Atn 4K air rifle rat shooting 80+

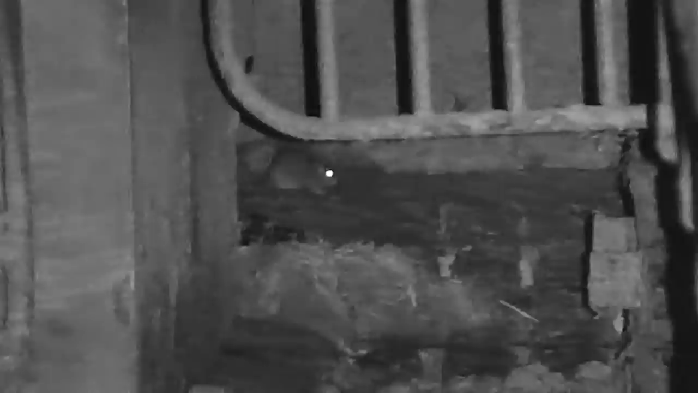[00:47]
Like I've explained before with the Hades, the longer shots,
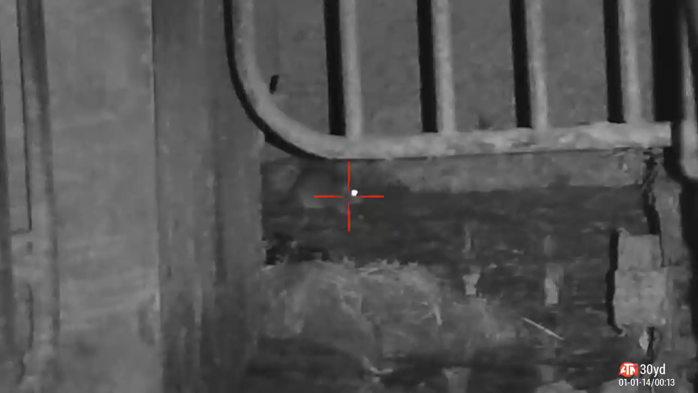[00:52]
a nice heart and lung shot will put them down just as you've seen there.
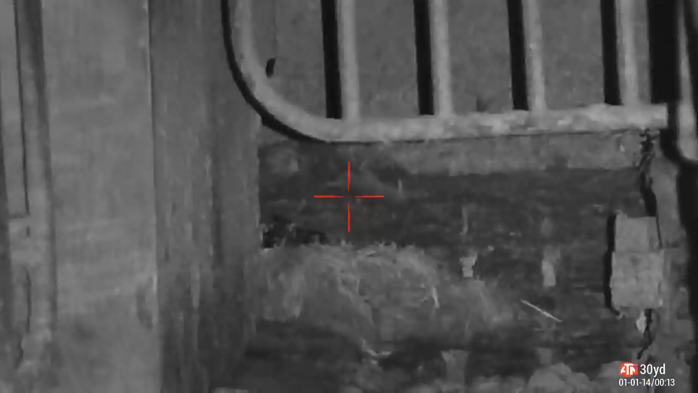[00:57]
Revisited the stables, which is in some of my early videos.
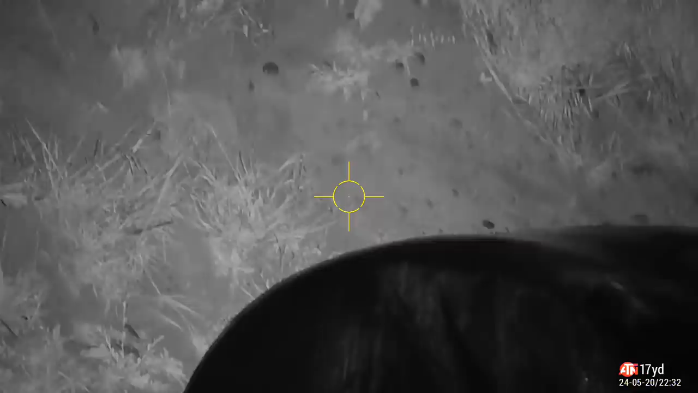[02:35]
There he is, he's gone. Shot. I'm just going to laze it.
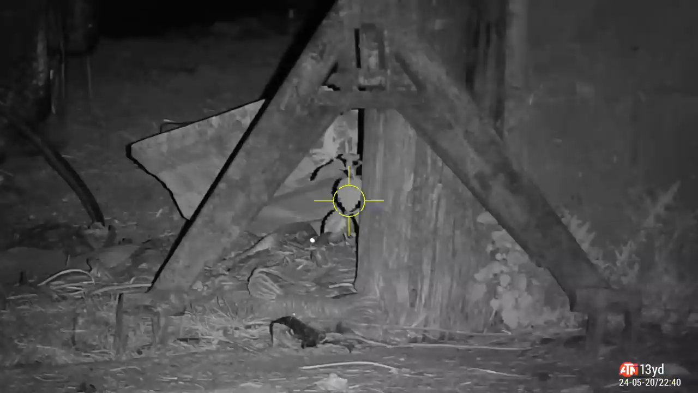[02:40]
He's only 10 yards away. Take him. So, 3, 2, 1.
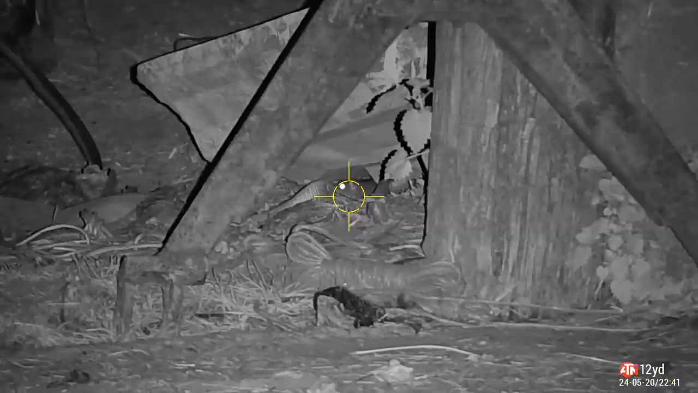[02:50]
And he's down. See his legs twitching.
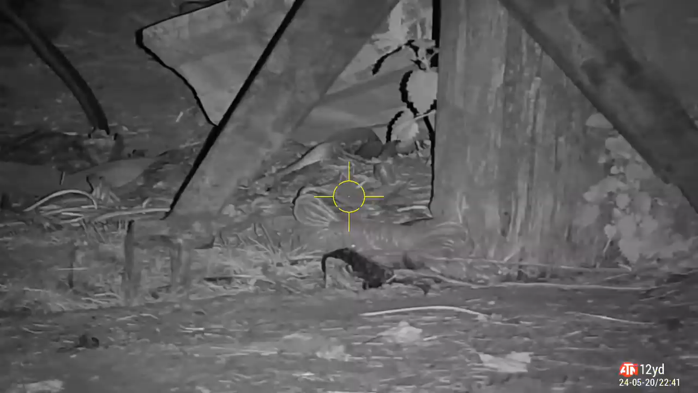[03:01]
And there's one right there.
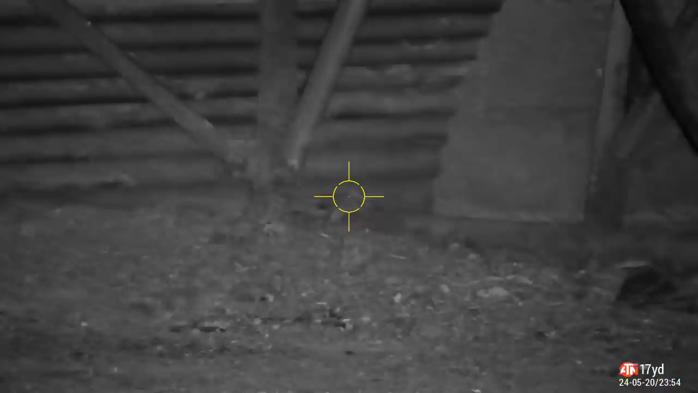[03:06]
And he's down.
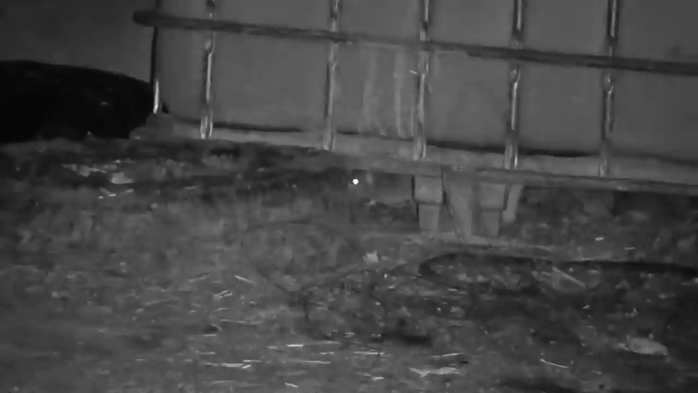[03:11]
And another one. Oh, I think my eye is going.
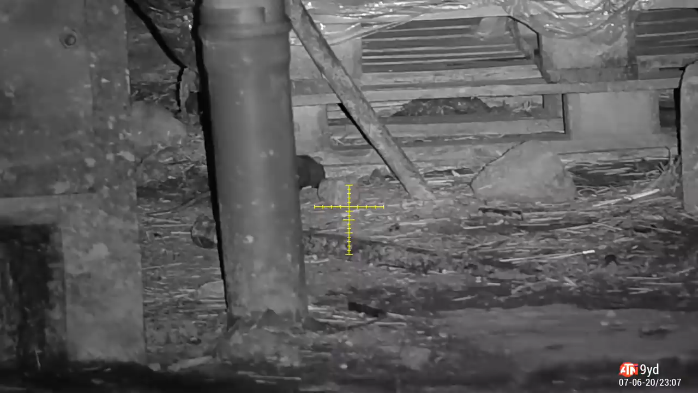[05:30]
on this next clip, it looks like I missed it, but if you see in a slow motion, it was actually hit cleanly in the head.
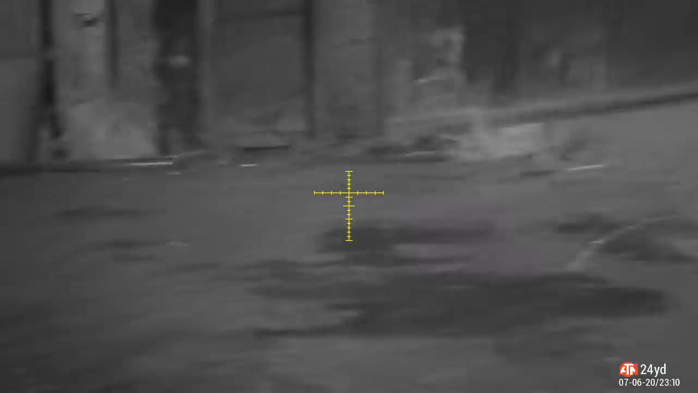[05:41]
It just had enough energy, enough momentum to get itself back up the hole where it came.
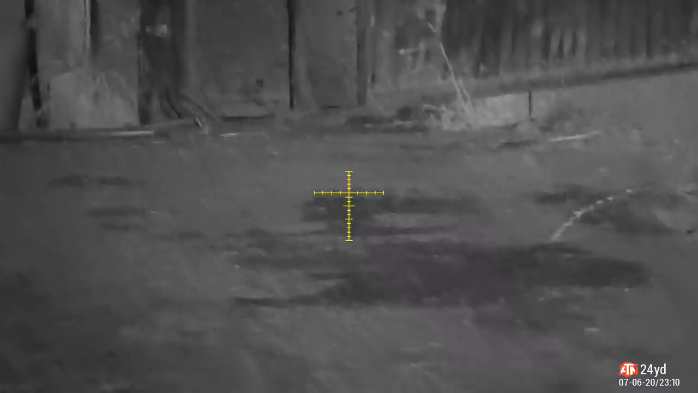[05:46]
I did find it with a thermal afterwards, and you could see it glowing in the hole. It was clearly dead. There you go, slow motion in the head.
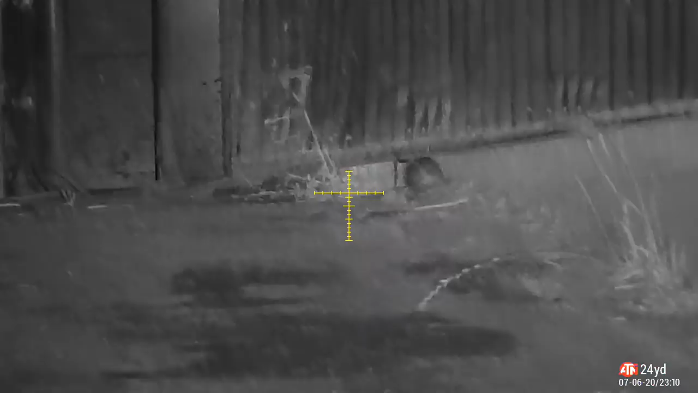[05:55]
Just took himself up there, and that's where I've spotted him on the thermal.